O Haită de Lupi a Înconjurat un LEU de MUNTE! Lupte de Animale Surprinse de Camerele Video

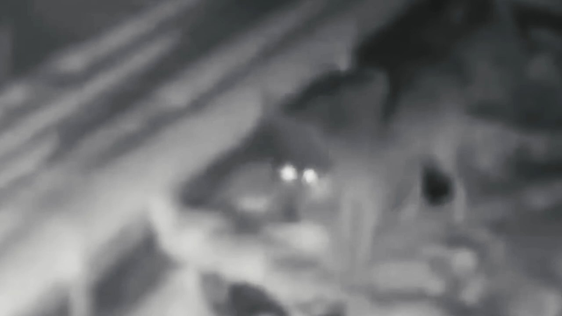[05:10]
Un lup cenușiu nord-american a venit într-un sat în mijlocul nopții.
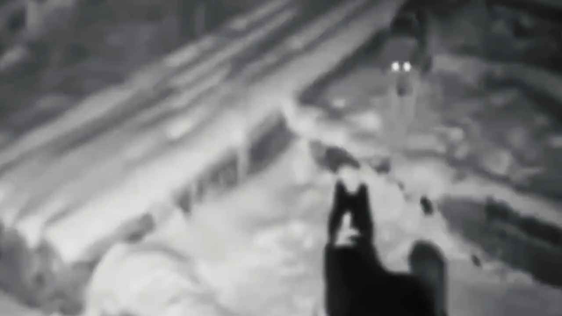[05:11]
În câmpul lui vizual a nemerit o pradă ușoară, un câine de casă pe lanț. Bietul cățel a rezistat un singur minut, apoi pur și simplu a căzut.
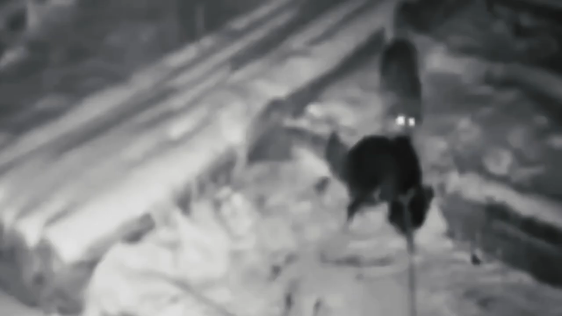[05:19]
Victoria e de partea lupului.
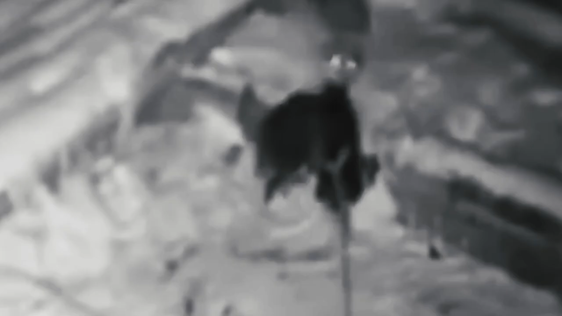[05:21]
El și-a desprins ușor prada din lesă și a fugit.